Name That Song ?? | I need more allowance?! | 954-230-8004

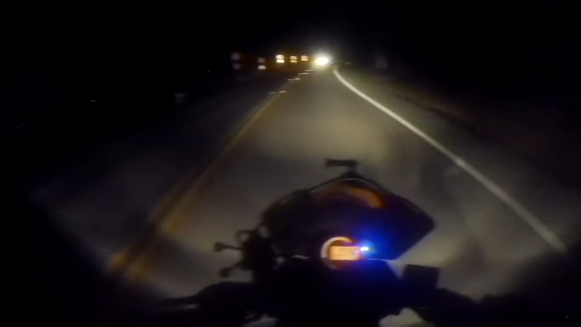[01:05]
Yeah. So y'all saw how fucking dark it was, right? I was like, "Holy shit!"